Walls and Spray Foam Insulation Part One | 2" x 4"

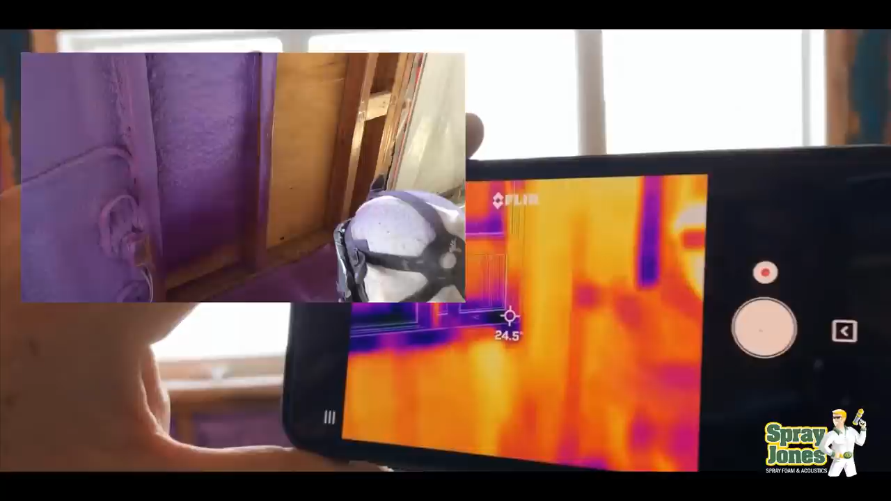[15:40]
this project what would you do it's a two by four wall i said that's no big deal two inches of closed cell foam
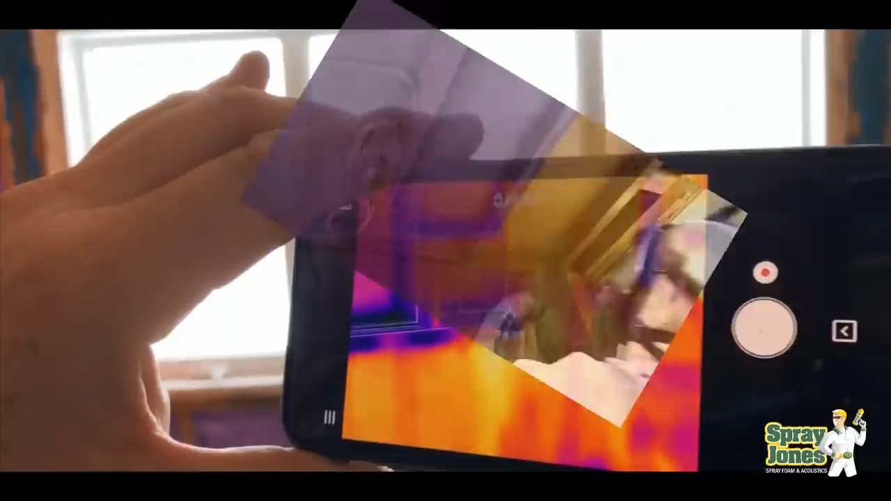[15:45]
they said will that work absolutely they reviewed the same data that you people watching this video are reviewing and they made the same decision as you are all right two inches of closed cell foam now let's see how it's working you're going to see that you can hardly see this two by fours if they were super super cold if they were such a good conductor of heat and were so cold to the outside or or transmitting heat to the outside we would be seeing a much cooler temperature uh than what we're seeing right now so i'm just going to let this video play for a few
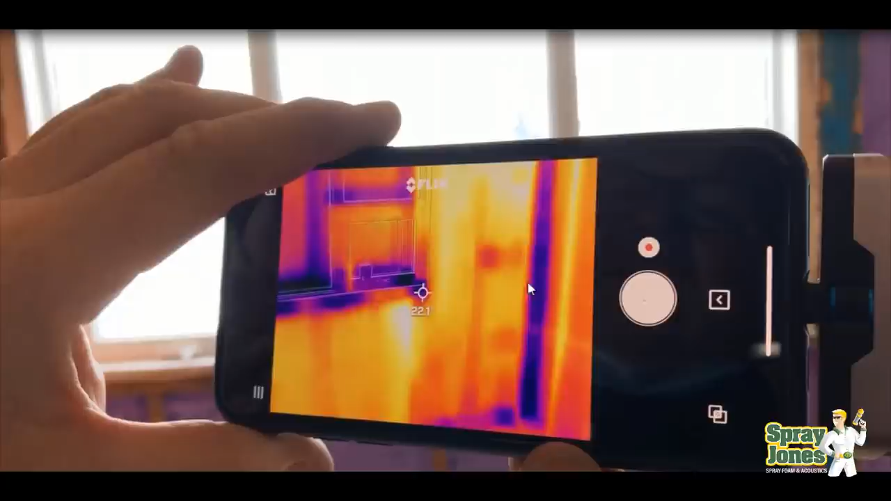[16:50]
blocking around the window that's what we're seeing that blocking has not been fully cocked yet so you're seeing the cold air leakage coming in it's showing only up at 22 degrees right this is a corner of the wall okay and here you can see a stud you can see a stud you can see a stud a guy's walking in front so here's the composite of the wall assembly i'll wait till he goes over to the
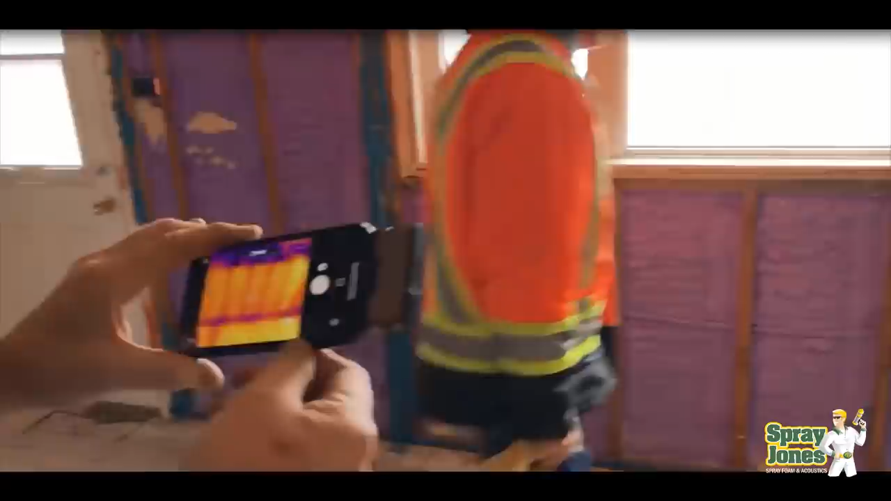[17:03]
okay so there's the wall assembly right two by four two inches of closed cell foam right king stud going beside the window you can see how they've placed uh additional pieces in to change the window dimension and he's now going to check the temperature now again you do
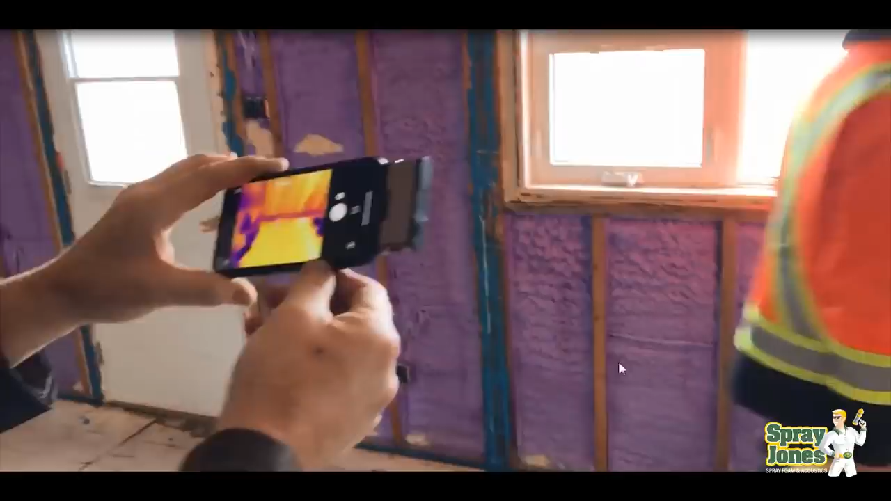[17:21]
not see ultra blue cool with the studs right minus 20 degrees celsius
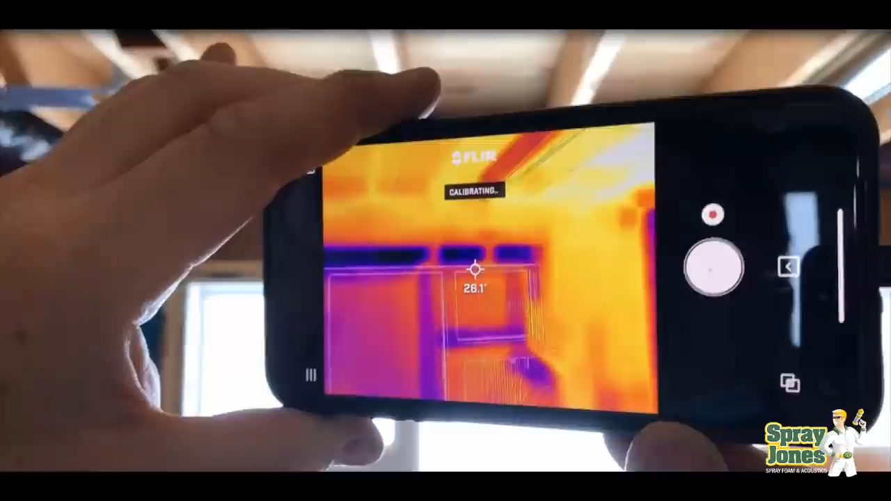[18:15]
here's the space above if the stud faced were such a better conductor of heat heat and much much colder we would be seeing a much cooler temperature here
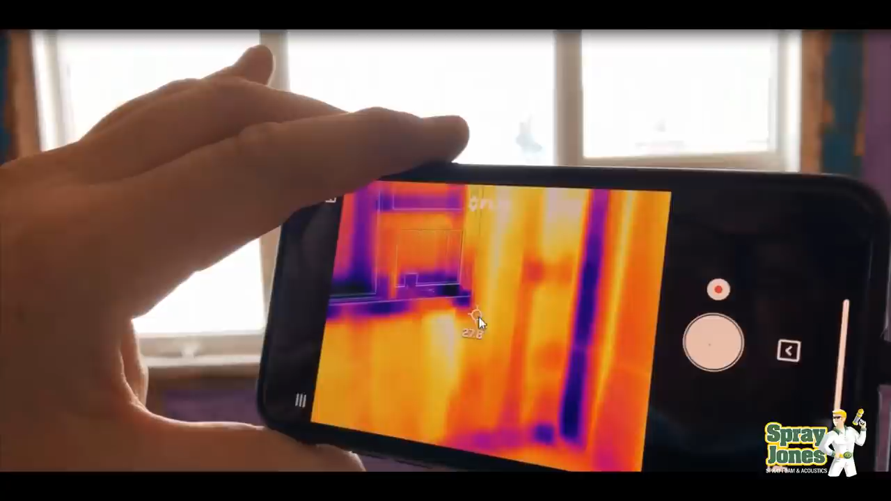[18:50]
hot air is dropping down from an overhead vent and it's 27 degrees 27 degrees celsius
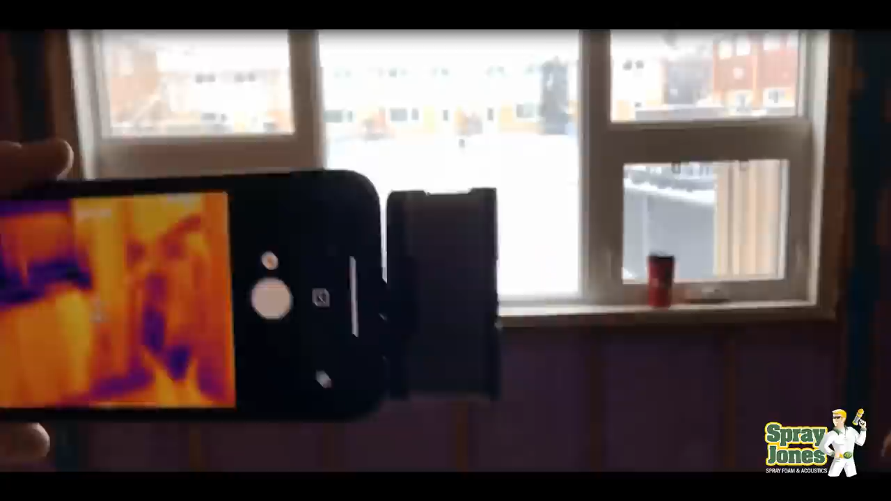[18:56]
you know the furnace you know the furnace is just running so you know there's a really good image let's go back a second here
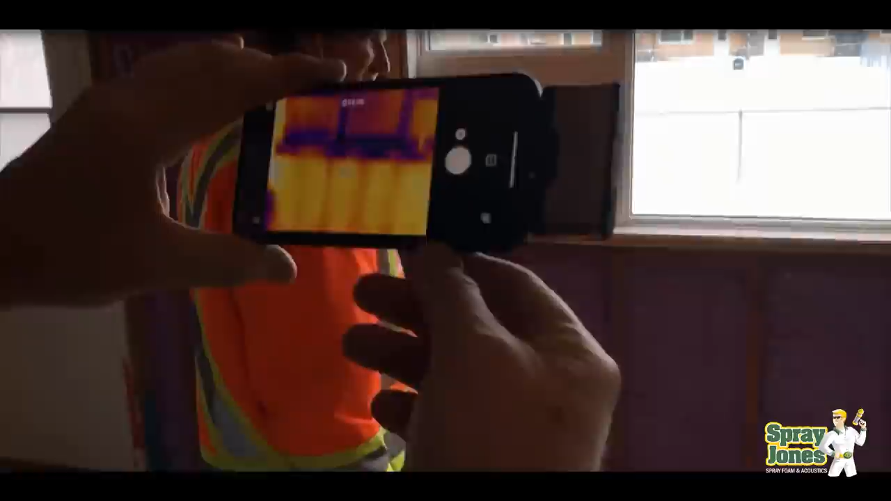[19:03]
i mean you can see the studs in
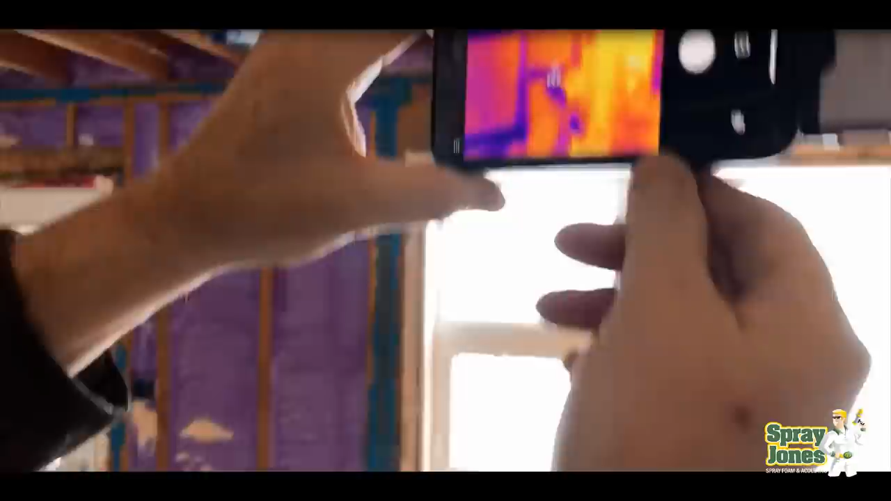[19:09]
the image there's the header right above the window cold air coming in the
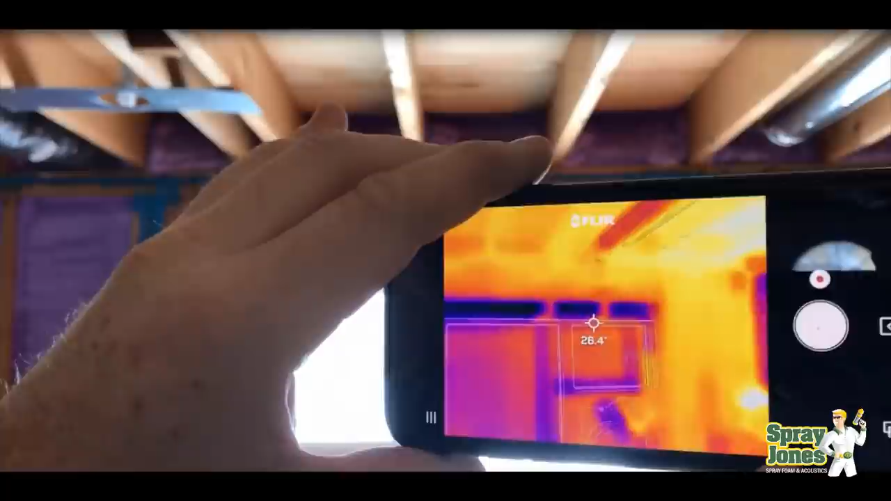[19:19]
studs are not showing ultra cold temperature two inches of closed cell foam minus 20 outside we got 27 degrees so